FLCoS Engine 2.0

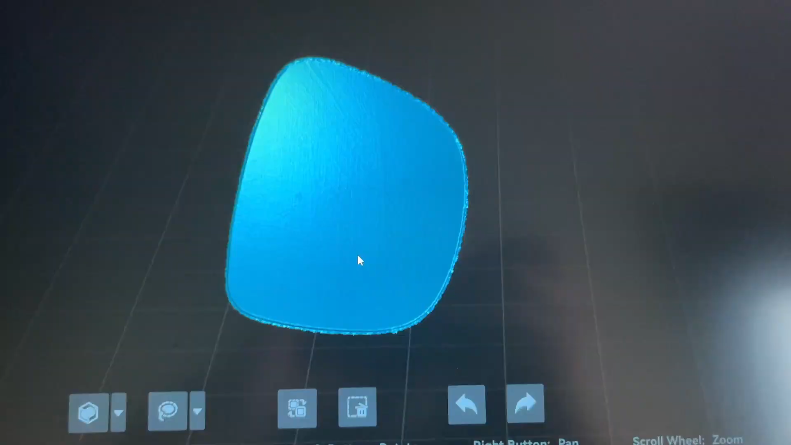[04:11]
Here you can see the 3D scan results. One side is missing since it was laying flat on desk.